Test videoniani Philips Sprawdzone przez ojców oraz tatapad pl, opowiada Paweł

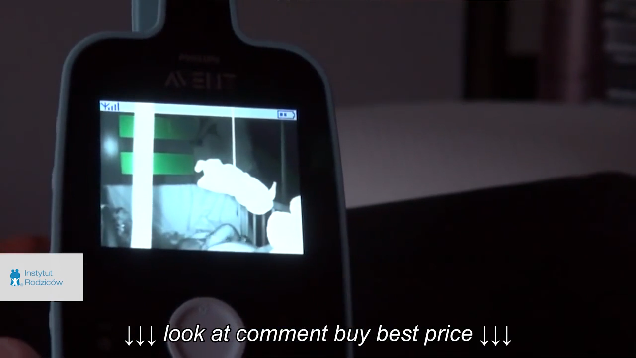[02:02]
także widać jak się rusza, czy tam, czy ręką, czy czymś, czy się trochę przy...